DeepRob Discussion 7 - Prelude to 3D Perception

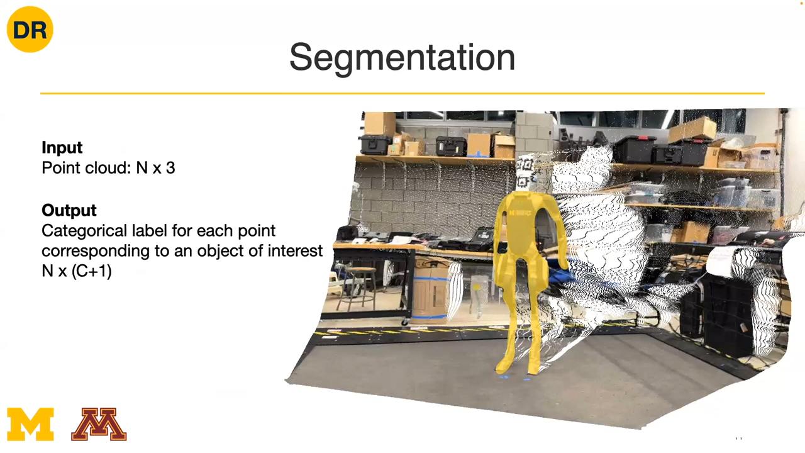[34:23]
If you talk about unstructured environments like a human home you probably want like an actual grasp detection algorithm running some deep neural network probably that will detect the grasp locations but in like a factory setting segmentation of point clouds can be useful for that. Another use case of point clouds is what's called point cloud registration. So this is a task that's been around for a long time so if you've ever heard of the algorithm iterative closest point ICP that's an example of a point cloud registration algorithm. There's been extensions to ICP that will embed neural networks in different parts of the algorithm and so what point cloud registration tries to do is it says okay let's say that we're given as input some object geometry
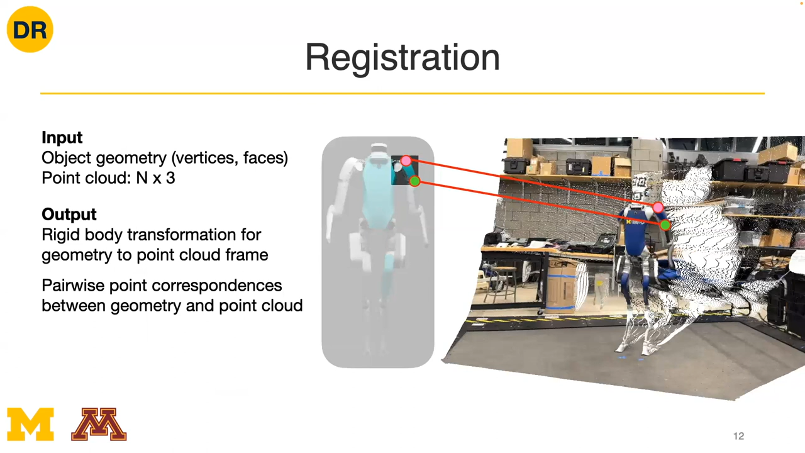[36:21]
So registration is often used for pose estimation. That's one of the use cases. But having said that ICP extends beyond point clouds so in the context of point clouds usually it's pose estimation. Okay. So that's registration. Another use case for point clouds is doing key point detection. So you can imagine we're given some input point cloud and then we want to kind of summarize that point cloud down into a smaller set of points which describe what are the important locations that I maybe want to consider the pose of digit. So this might be in this case we're showing 17 key points that are at the different joint locations on digit.
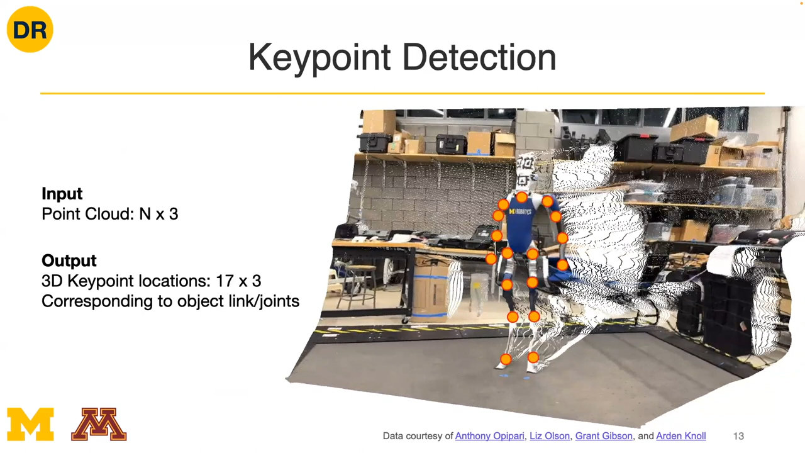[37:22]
Key points are really useful as a representation for downstream tasks like pose for planning for taking action in the world usually having key points is a good representation to use. Okay. So there's key point detection and then the last use case I think for my slides here is are these so surface reconstruction which is a pretty broad task. So if we imagine having like a set of images come as input one thing that we can do is what's called photogrammetry where we try to recover what the actual complete geometry is. So let's say that we have this set of images which it looks like a video. Okay.
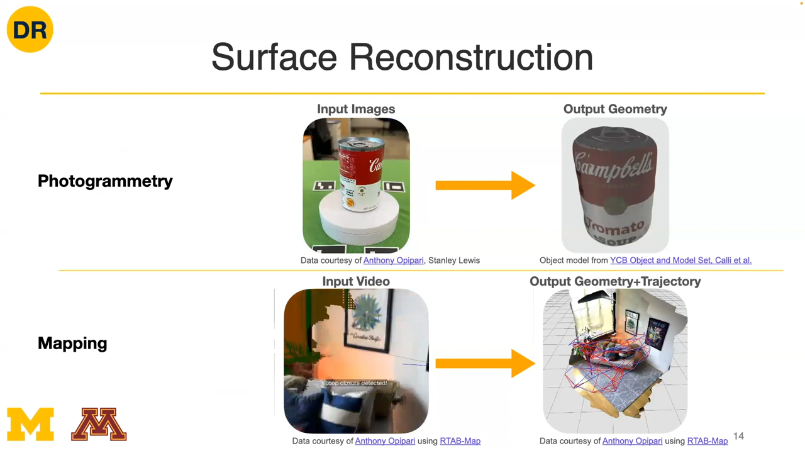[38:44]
And so the reason why is you might want to represent the output scene reconstruction as point clouds because maybe you don't have like a good representation for surfaces or alternatively vice versa maybe the point clouds are inefficient and you have a good representation for surfaces and you want to use surface output but maybe you have point cloud input. So I'm just pointing so like these examples here you could potentially implement with RGBD input you could potentially implement with point cloud input
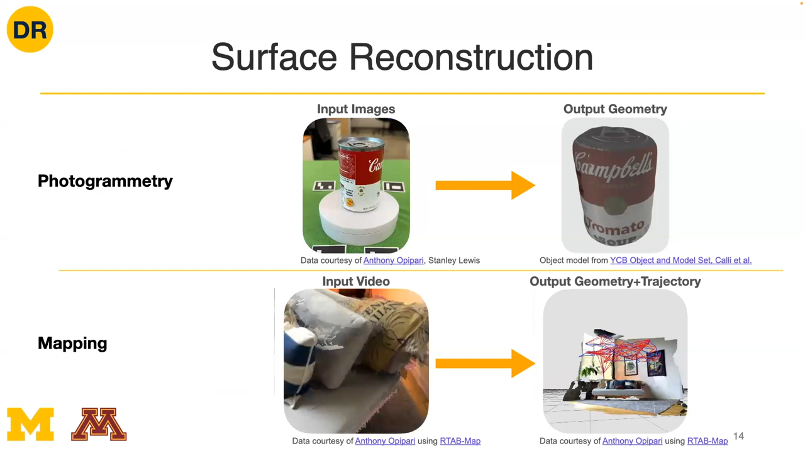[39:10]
but they're within the context of 3D perception where you'll see them pretty often and they're I think pretty exciting use cases.